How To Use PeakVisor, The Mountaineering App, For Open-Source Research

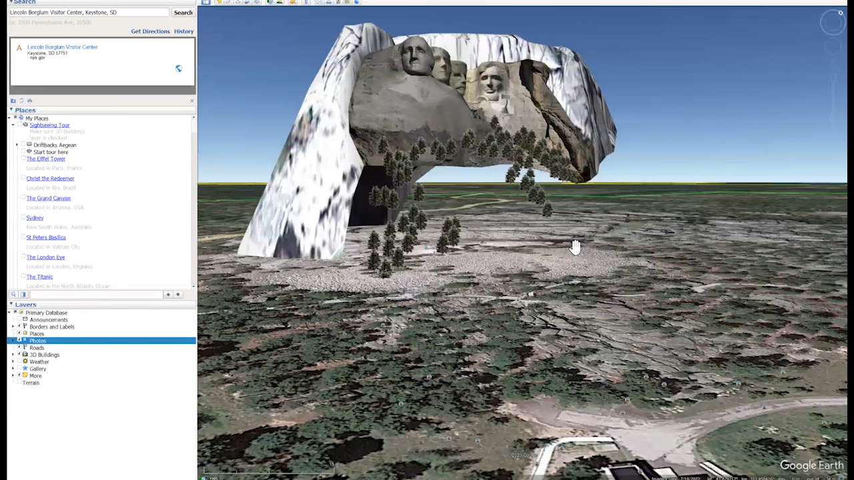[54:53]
When I come very low, the illusion that's been created here by Google is revealed. We've got floating fir trees. And you can switch terrain view on and it'll have another go. But it's really not very easy to deal with.